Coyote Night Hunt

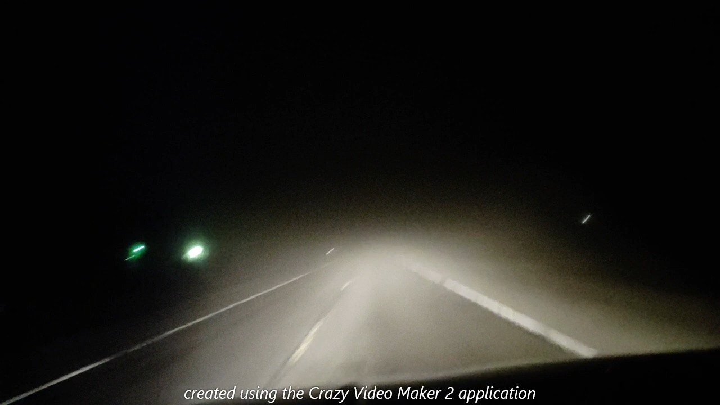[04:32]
I just wanted to give you guys a quick quick look see at what we were dealing with out there that was so foggy we can hardly see 70 yards probably why the bobcat snuck up on us so quick and uh I'd have filmed more but it is extremely hard filming from my phone it's just one guy and trying to shoot and run the light and